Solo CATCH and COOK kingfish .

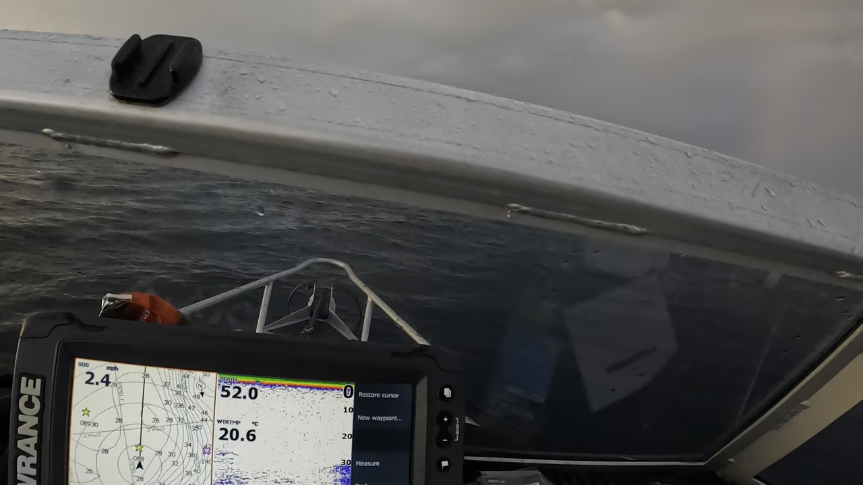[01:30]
What are we on? We're in 51 meters, bit of bait sign down the bottom there.